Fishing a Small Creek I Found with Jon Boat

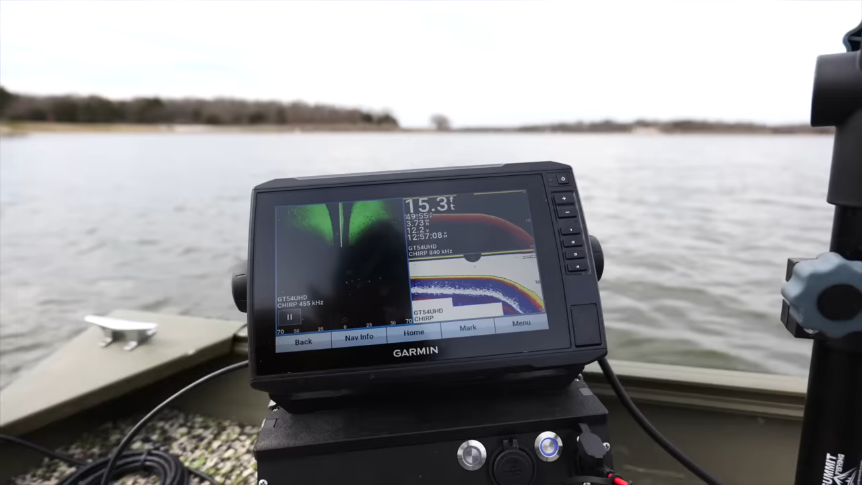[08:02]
hmm could be some offshore rock opportunities i didn't even think about that okay we got a little depth 21 foot
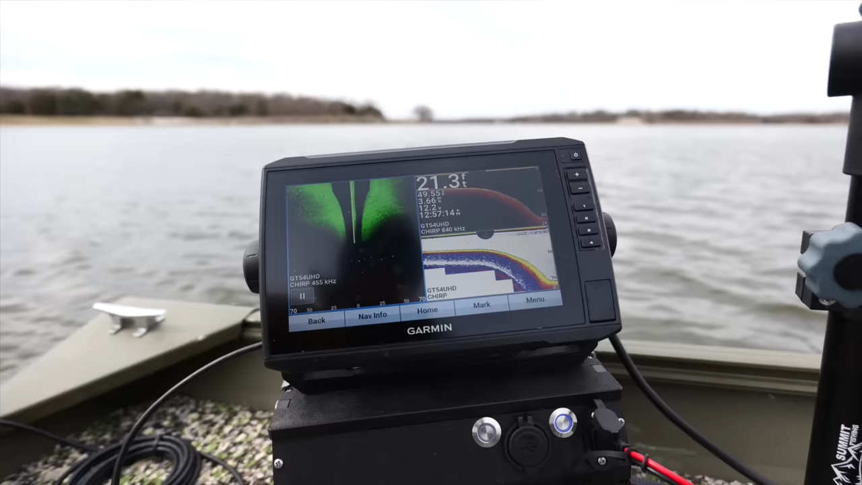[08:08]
On screen: depth 21.3 ft
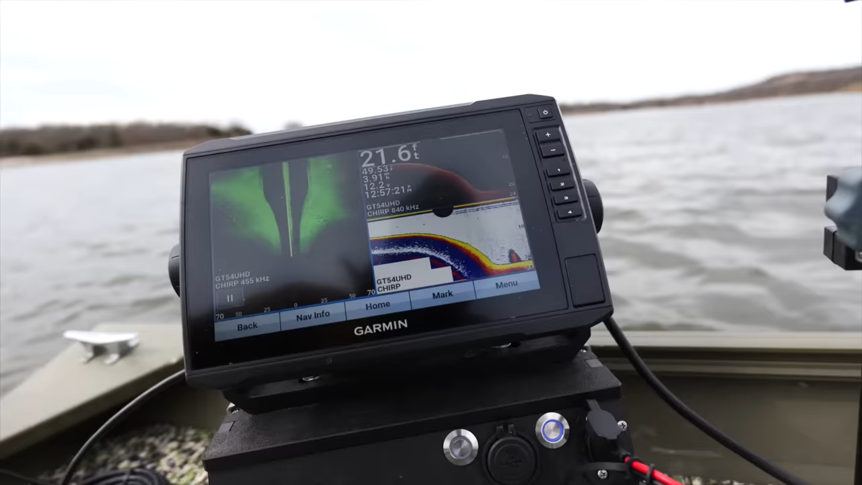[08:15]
On screen: depth 21.6 ft
shad wads out deep you have suspended open water crappies in here i don't think there's white bass
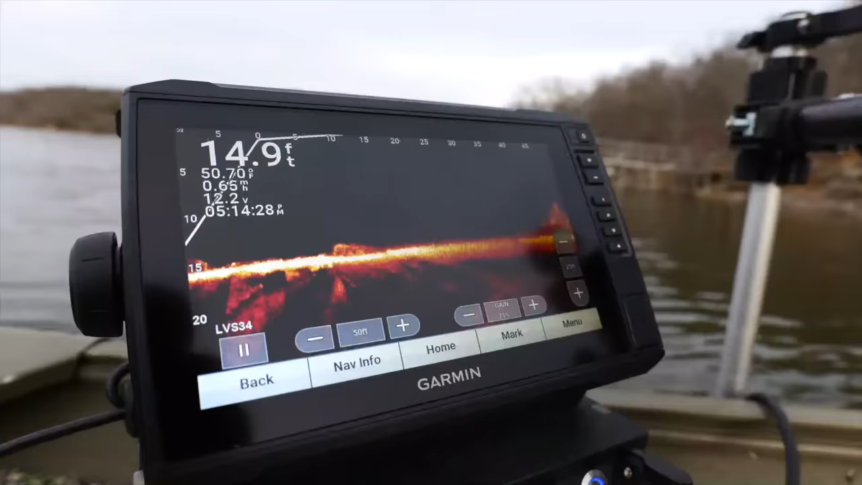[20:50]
On screen: depth 14.9 ft, water 50.70°F
Hooked up on a slurping. I don't know what we got. Oh my gosh.